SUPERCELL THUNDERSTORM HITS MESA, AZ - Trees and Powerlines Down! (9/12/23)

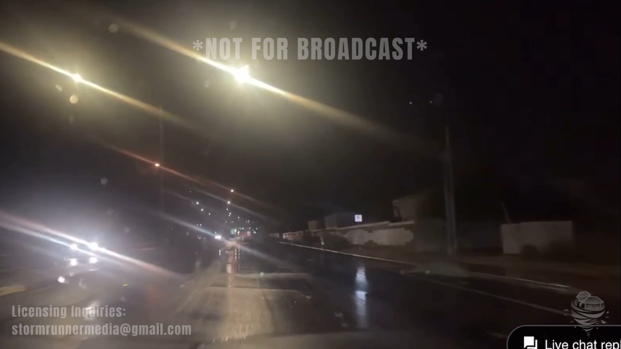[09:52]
going but anyway it got splinter look at all these trees down oh yeah i know there are some whoa look at huge trees taken down on here oh there's more park this is an obstacle course here